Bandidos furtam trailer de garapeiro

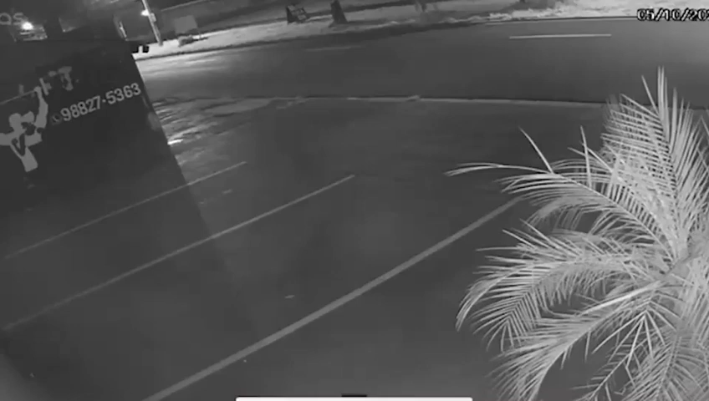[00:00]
O seu Alessandro conseguiu imagens de câmeras de segurança de um carro, parece um Monza, levando embora o trailer.
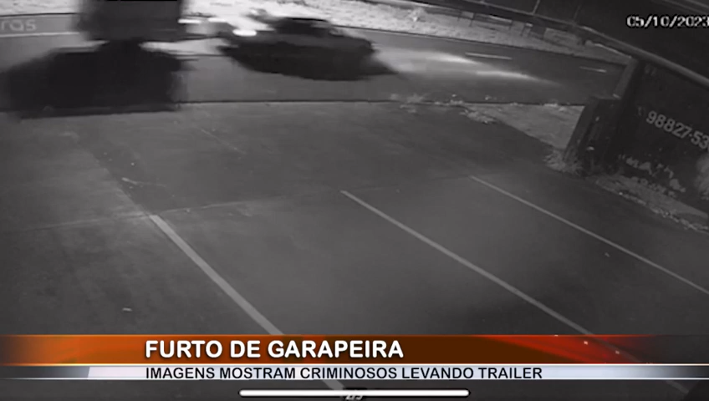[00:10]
O veículo passa pela avenida de Narize, principal do bairro Cândido Portinari, e depois vai em direção à rodovia Ayanguera.